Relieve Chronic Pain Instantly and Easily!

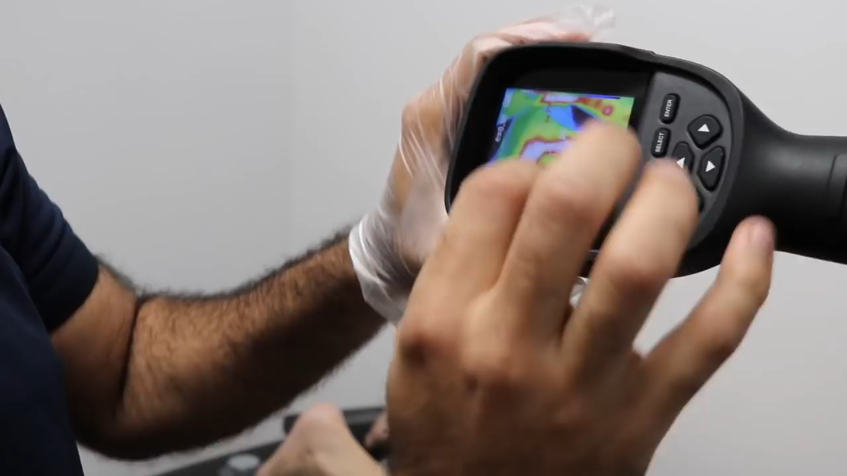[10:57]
In the ankle, you can see the 83.6. That's the temperature of closely to the red area.
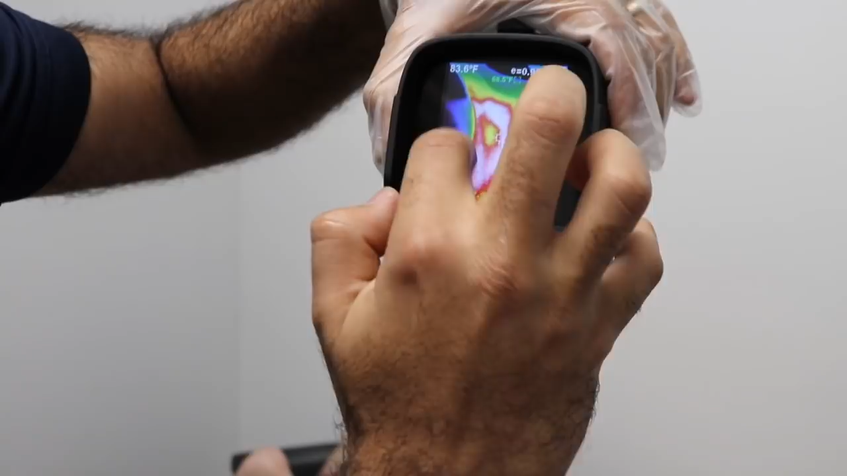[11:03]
That's where there is inflammation. So everything else is not as inflamed, but it shows actually there is increased temperature here too.
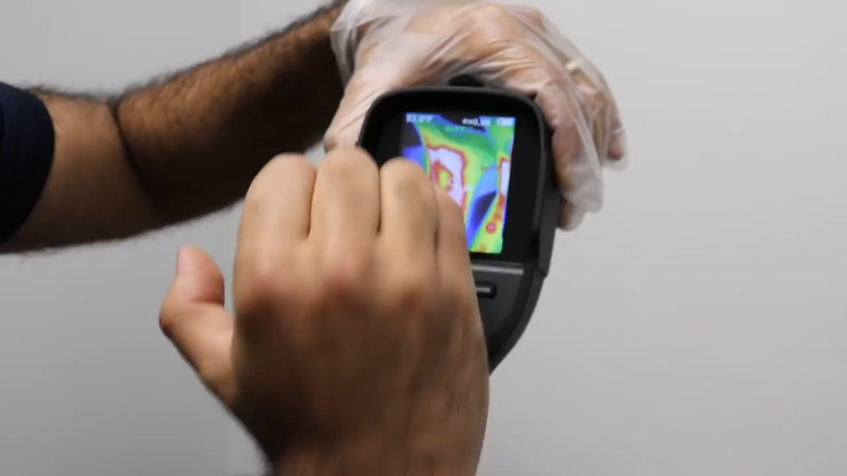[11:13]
So we're gonna work with the magnet to try to get that inflammation.
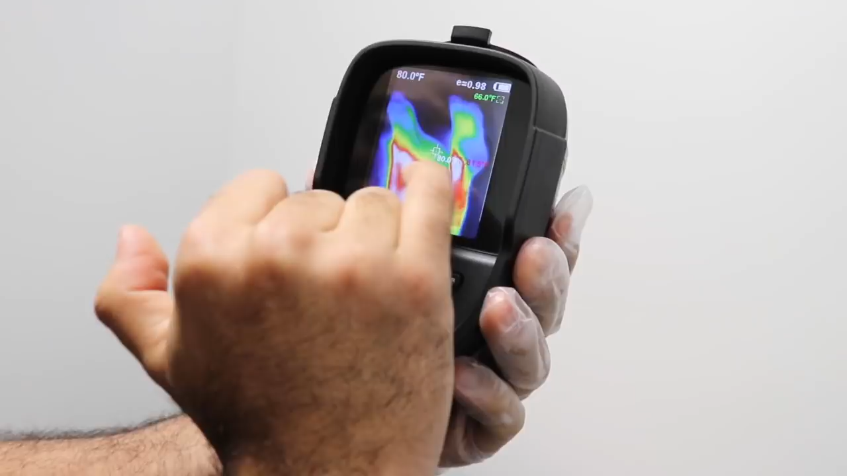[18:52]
So we're gonna go back to the other image and we'll show you the temperature. It was 84. 84, this area.
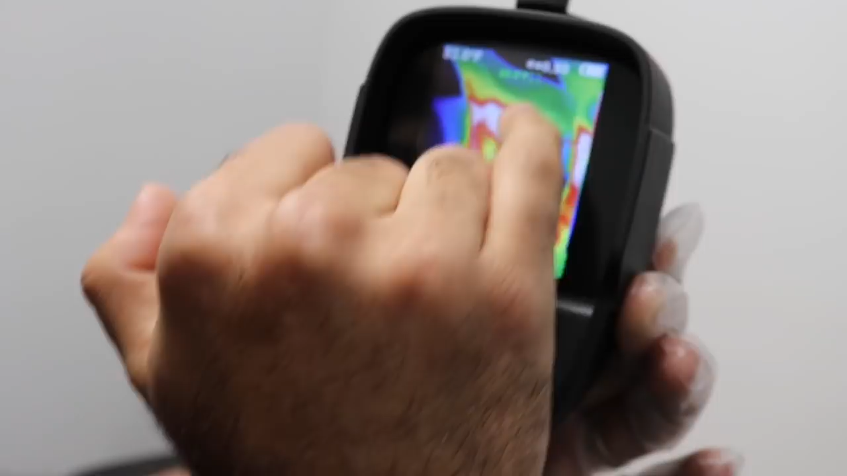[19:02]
That's what she complained of. 84. This is 83, 84.
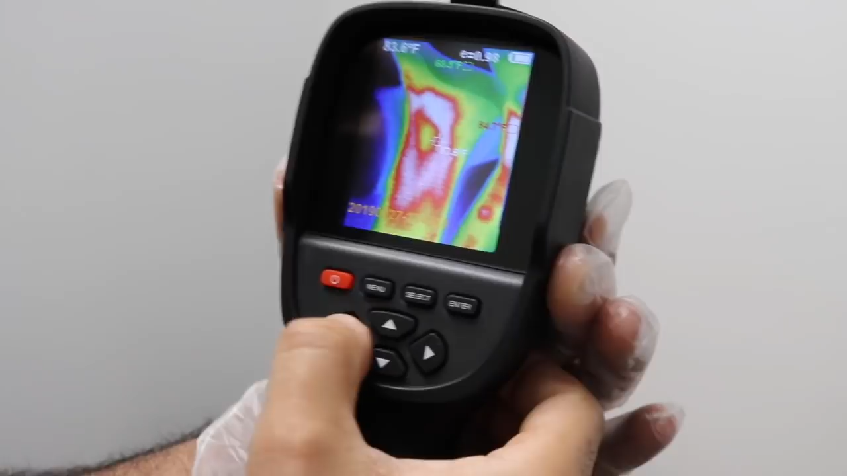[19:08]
No, not this one. Oh, sorry.
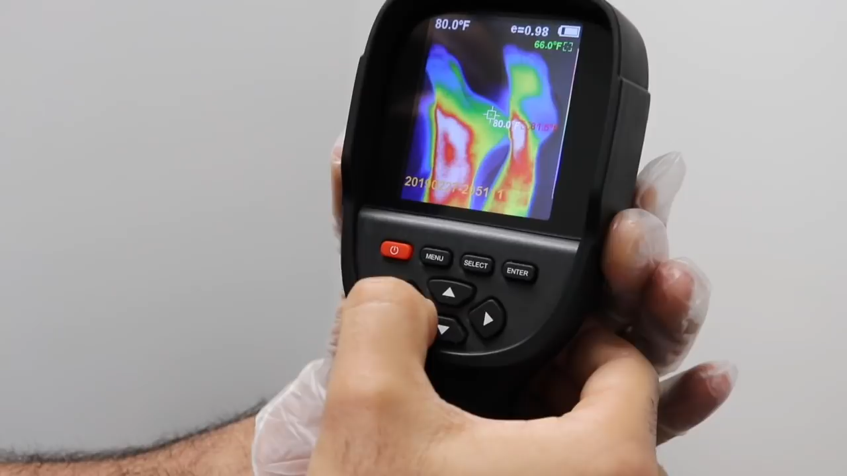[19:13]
80 degrees. 84. Can you see the difference?
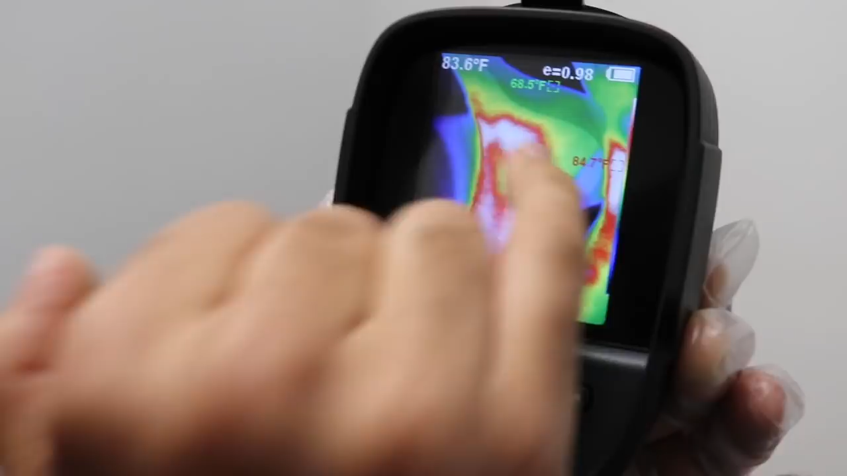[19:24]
So 84 before and 80 now.
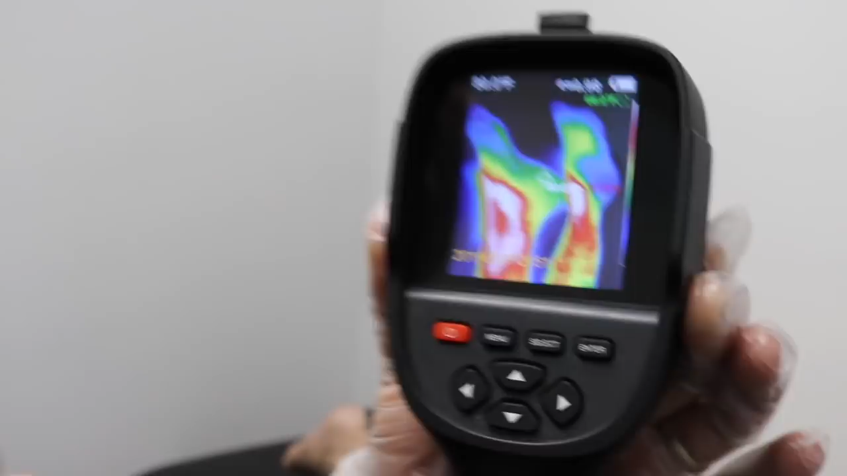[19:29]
So 4 degrees down on that area. She still has inflammation, so she needs to use more magnet, but I just wanted to show the effect and how to use the magna heel on patient.